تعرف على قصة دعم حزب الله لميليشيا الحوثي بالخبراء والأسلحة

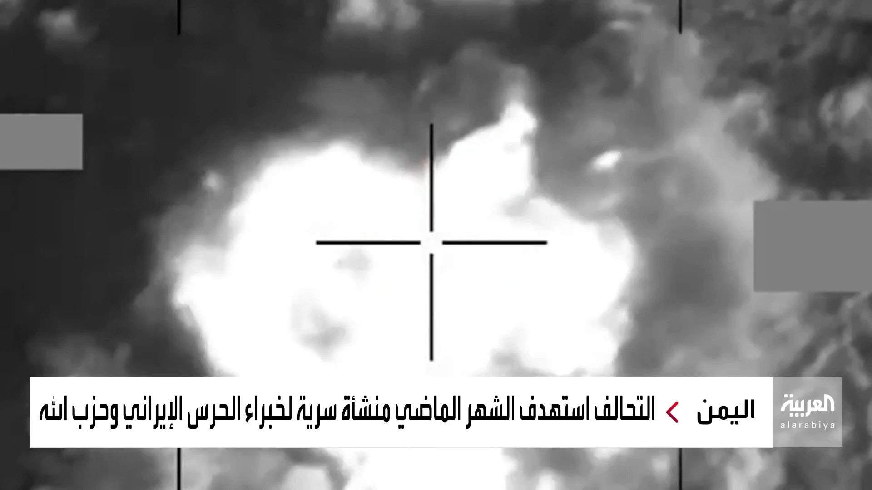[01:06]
أعلن تحالف دعم الشرعية في اليمن استهدافه منشأة سرية تضم خبراء من
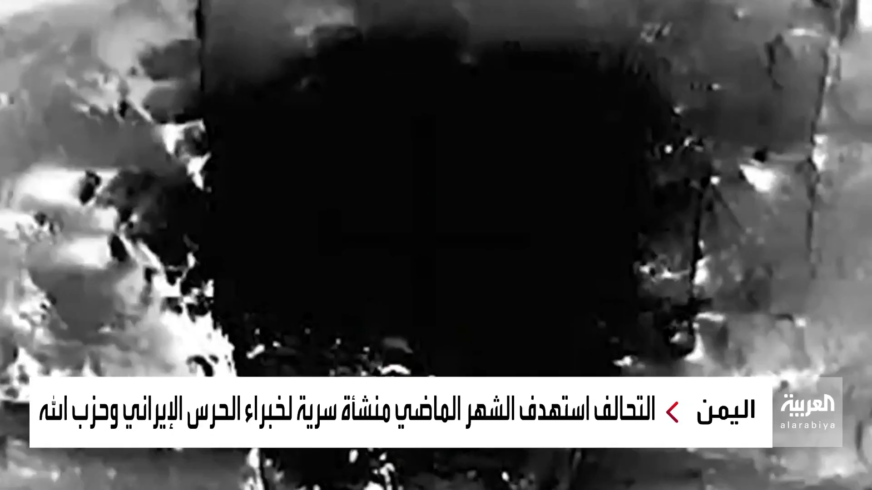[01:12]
الحرس الثوري الإيراني وحزب الله اللبناني على الأراضي اليمنية وذلك في إطار
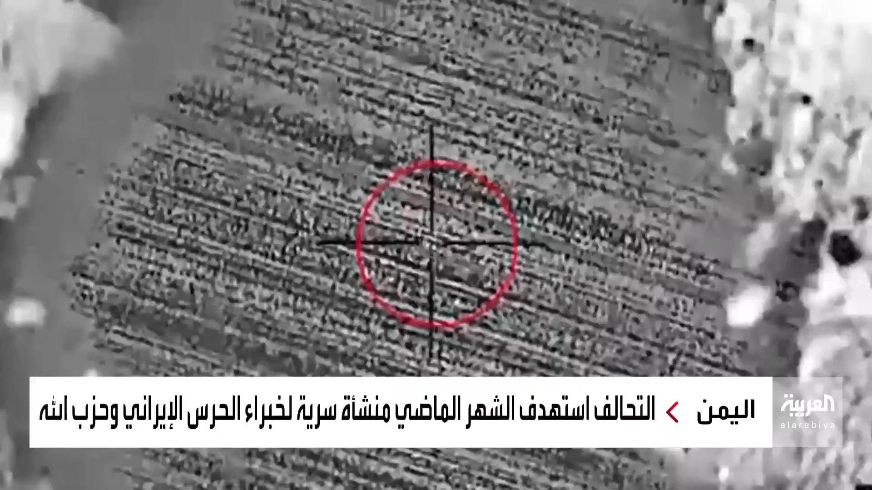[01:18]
عملية واسعة نفذها التحالف على أهداف في أربع محافظات يمنية